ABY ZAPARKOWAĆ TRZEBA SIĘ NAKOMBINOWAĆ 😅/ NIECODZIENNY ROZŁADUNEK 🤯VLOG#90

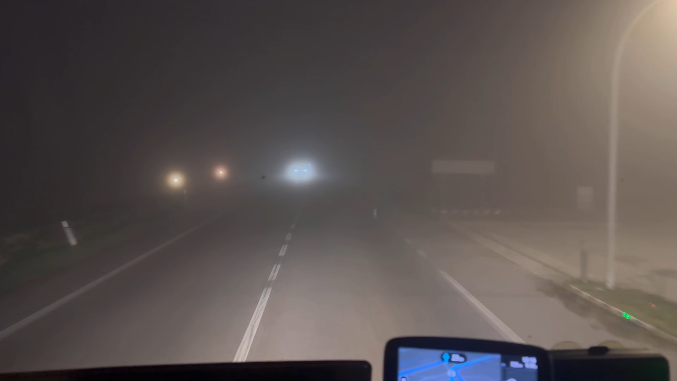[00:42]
No ale co zrobisz? No trzeba jechać, nie ma opierdzielania się. No i cel jest taki, żeby dzisiaj dojechać do Konarstu, zrobić pauzę 45. Zobaczymy, czy coś będę z pauzy. No faktycznie, no dużo lepiej widać w kamerze jak na żywo. No ale mleko, nie? Ogólnie mleko. No i zajechaliśmy na parking, na Ruska.
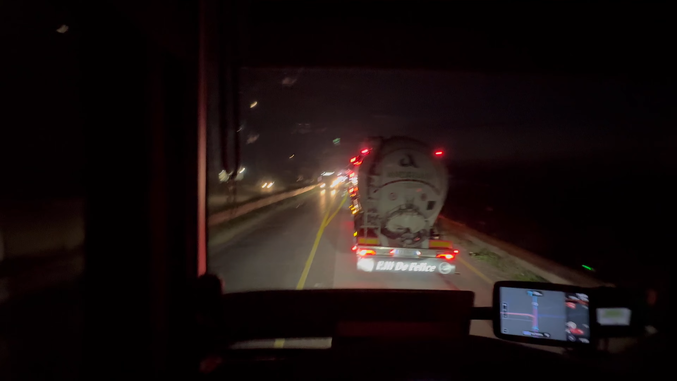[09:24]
No moi kochani. Powiem wam. Że nie wiem co się stało. Mamy przeskok w czasie. Tak w ogóle. Ale stoimy. Tam coś się oczywiście odwala. O. Może tak będzie lepiej widać. Ciężarówka stoi. I nie wiem. Czy się zepsuła po prostu. Czy co. No ale stoimy.
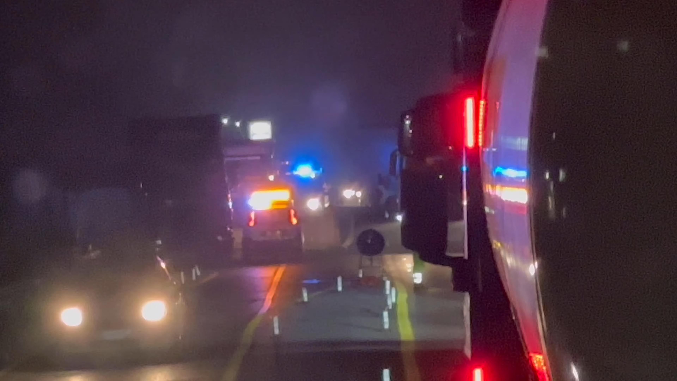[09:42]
No i się przejechać nie da. Chyba się popsuła. I wahadełko jest. Nie wiem. Czas pokaże. Na pewno wam zrelacjonuję. Wrzuciłem. O. Chyba będziemy jechać. Bo tam coś macha gościu. Czekajcie. Może wam to pokaże.
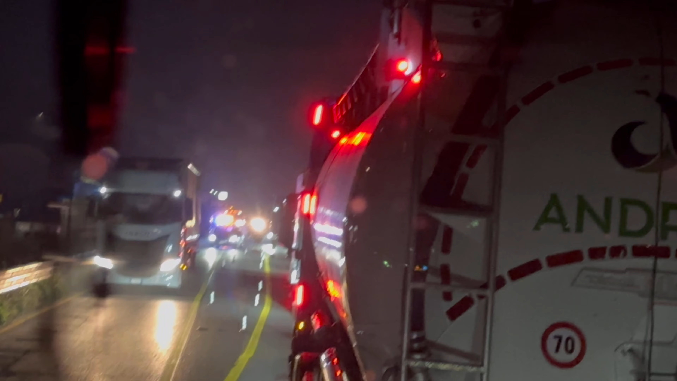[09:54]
O. Ten gościu machał coś. Wiecie co powiem wam tak.
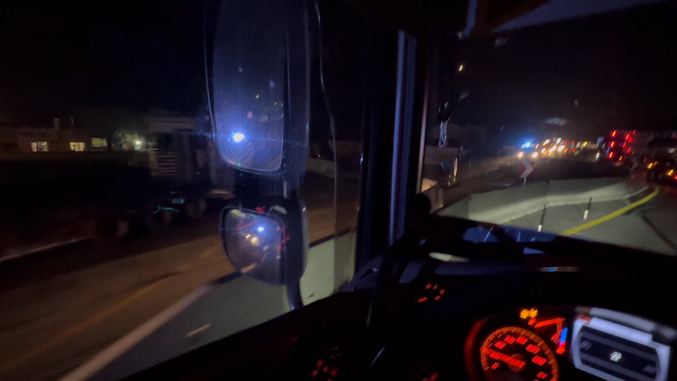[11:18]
Co tu się stało się. Coś tu się stało. Czy się nie stało. O kurde. Patrzcie tutaj. Ta ciężarówka wywrócona.
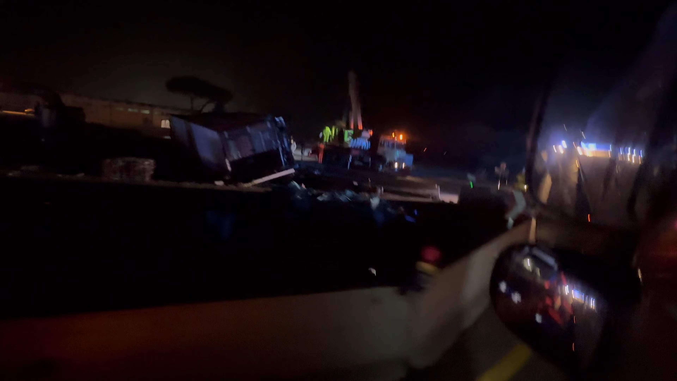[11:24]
E pierdziele. Masakra. Grubo tam się dzieje. Grubo.
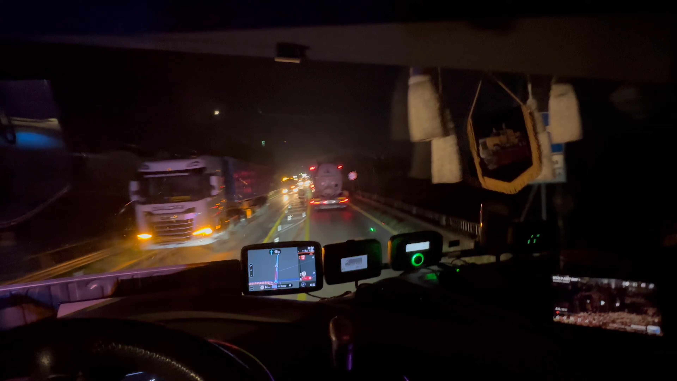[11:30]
Tylko jak to się stało. Podejrzewam że najprawdopodobniej. Chłopak wjeżdżał na ten. Chłopak wjeżdżał na. No. Na budowę. I tam się pewnie gdzieś. Gdzie się po prostu źle wjechał. I się obalił. Bo tam raczej nie mieli jak wjechać. No. Także. Tak jak mówiłem. A. Co do 10 tysięcy subskrypcji. O których wspominałem na początku filmu. No to jak już mówiłem jeszcze raz. Dzięki wielkie. Że jesteście. Wiadomo.
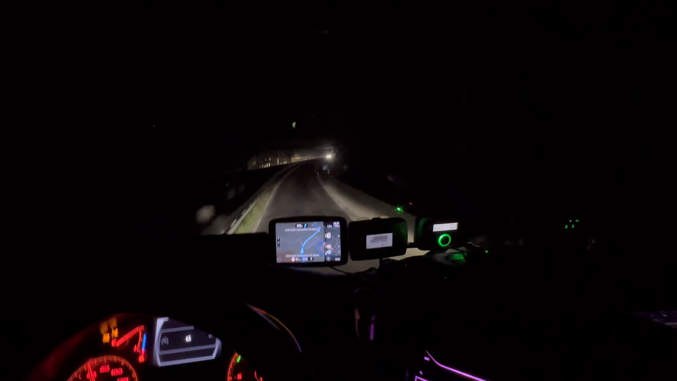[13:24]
Do dwusetnego kilometra. No i. Ciekaw jestem. Czy będzie dużo miejsc zwolnych. Czy będzie dużo miejsc. Zajętych. Zaraz się przekonamy. Raczej tak obstawiam. Że będzie trochę samochodów. Ale gdzieś na pewno się przytulimy. Bo tam. Raczej tu zawsze. Na Rzymiance siedzę przytulić. Ewentualnie zrobię pauzę. I pociśniemy dalej. Bo jeszcze czasu jazdy mamy. Ale gdzieś na pewno się przytulimy. Tam koło godziny. Chyba. Godzina 20. Godzina 30. Także wtedy można dojechać na 150.
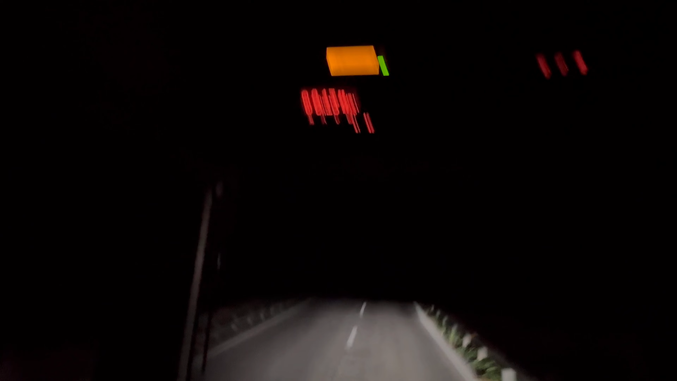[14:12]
Żeby mi zostało 13 minut. Jest trochę samochodów. Jest trochę samochodów. Dobra. Dobra.
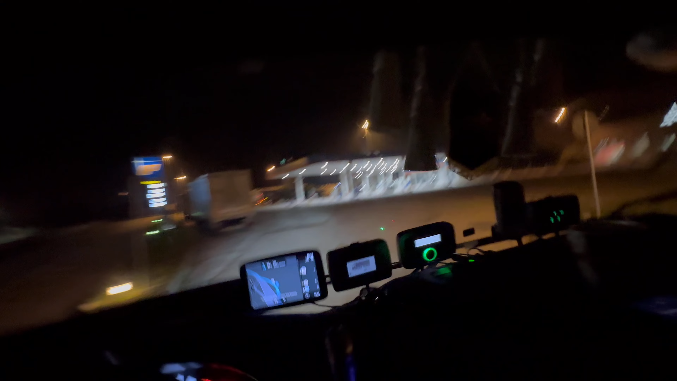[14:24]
Dobra. Jak byśmy tu mogli teraz wjechać. O kurczę. Widzę że tutaj już tak stoją.
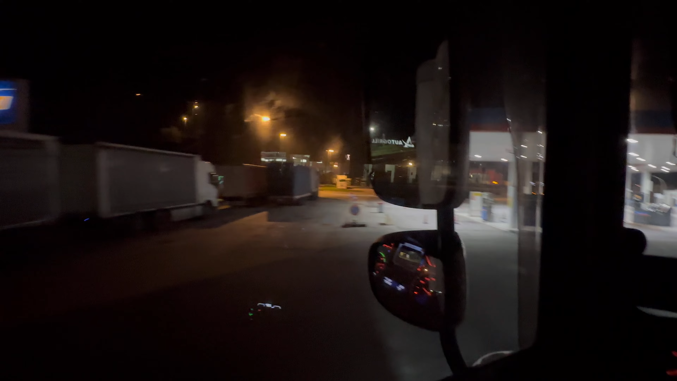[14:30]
No nie mówcie że. Że se wykrakałem.
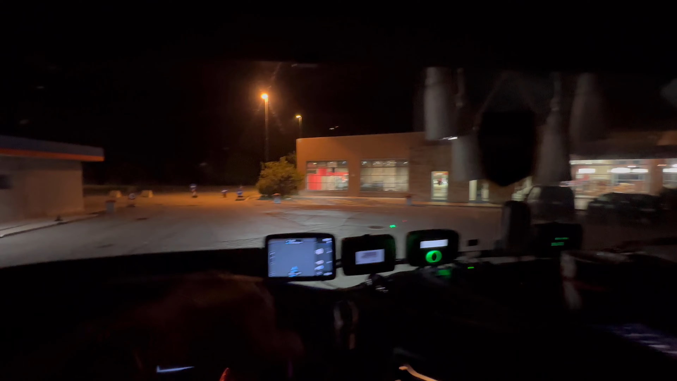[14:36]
Bo będę śmiał. Zaraz zobaczymy.
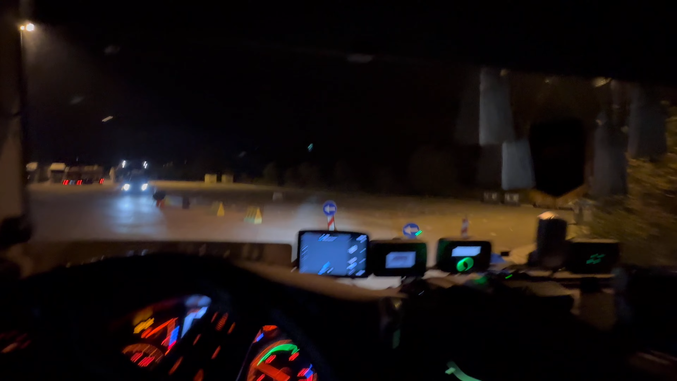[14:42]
Nie no tutaj już jest gdzie stanąć. Zaraz zobaczymy. Zaraz zobaczymy gdzie to staniemy. O już jest. Na wprost mogę stanąć. Tutaj mogę stanąć. I weźcie mi wytłumaczcie.
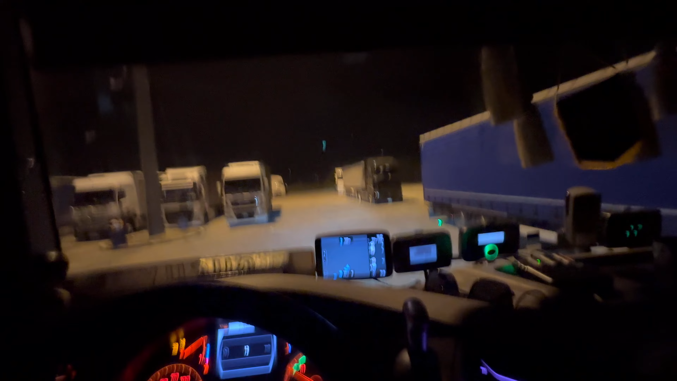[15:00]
Dlaczego oni kuźwa tak wzdłuż stoją. No kurde przecież.
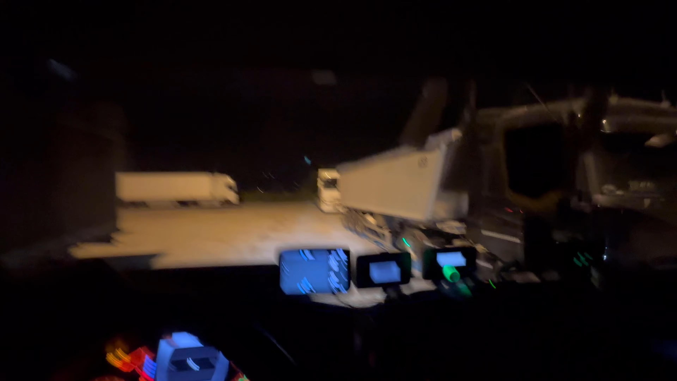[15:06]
Nie rozumiem czegoś takiego. I przez to że oni tak stoją. To ile jest miejsc pozajmowanych. O tam dobrze chłopaki stoją. A tutaj. Nasze stanę chyba tutaj koło tego. Po prostu.
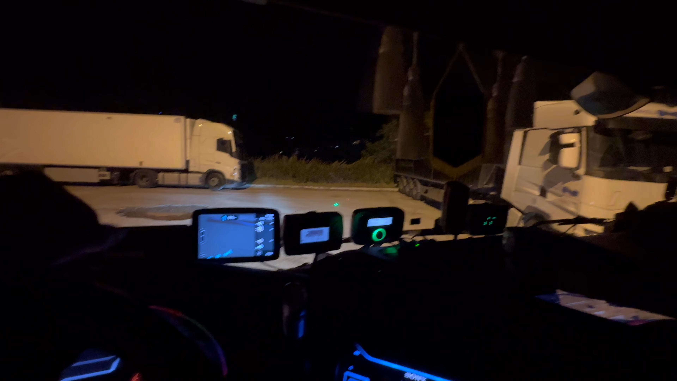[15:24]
Tylko tak żeby on kurcze wyjechał. Albo do chłodni po prostu. W drugą stronę. Nie no bo ona nie cofnie wtedy. Jadę tam zobaczyć. Może tam coś będzie.
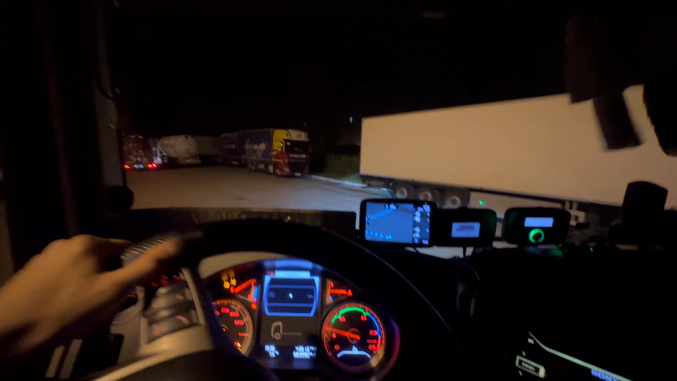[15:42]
Ewentualnie mogę tutaj stanąć. Jeszcze wzdłuż. Dobra. Tutaj sobie cofa. Ja sobie pojadę dalej prosto. Miniemy gościa. Tu busikiem stoi. Kurde no. Powiem wam. Będzie się ciężko gdziekolwiek przytulić.
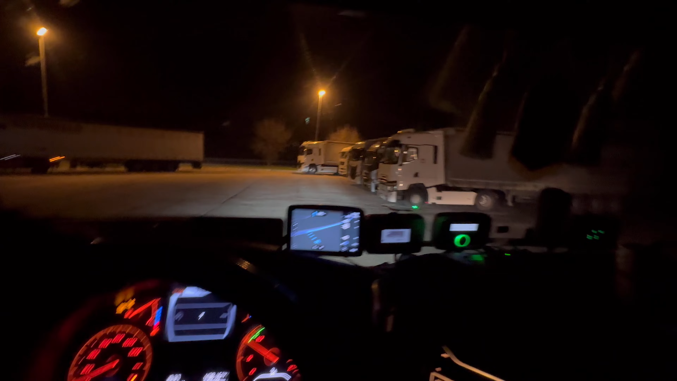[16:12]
Ale zaraz coś wymyślimy. Dobra. A ten. A tutaj bym stanął? No. Na upartego. Mógłbym chociaż. Mógłbym to stać w razie W.
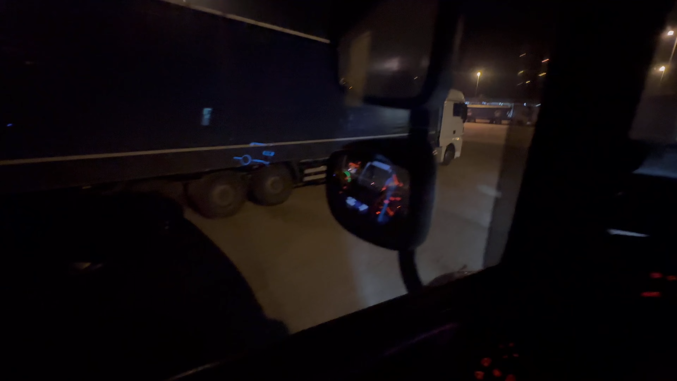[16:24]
Tu. Koło tego. Ale to zaraz pomyślimy. Dobra. Zaparkuję.
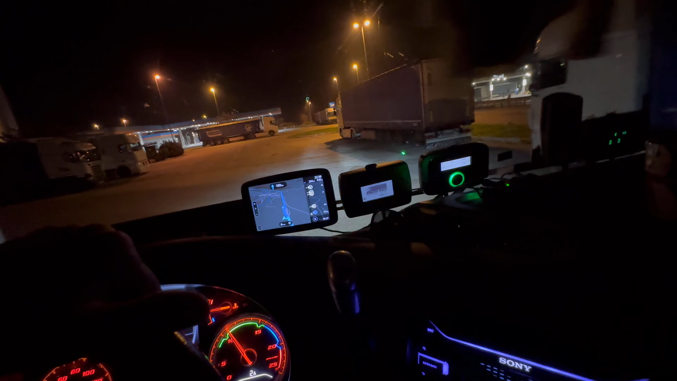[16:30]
I się do was po prostu włączę. Bo jeszcze nie wiem jak to będę stał. Spróbuję przejechać tutaj.
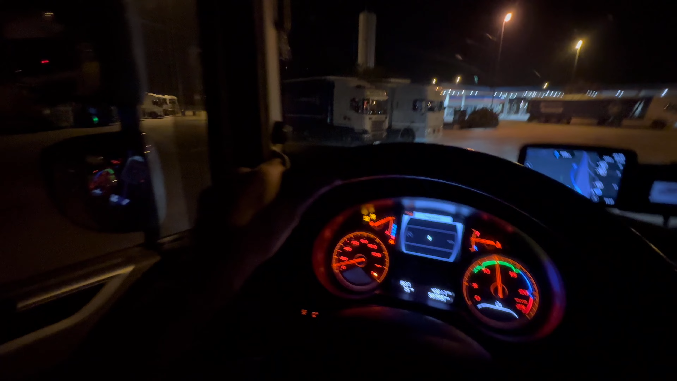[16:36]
I zobaczymy jak tamta sytuacja jest. Tam ten gość wyjedzie. Jak wyjedzie. To po prostu tam stanę.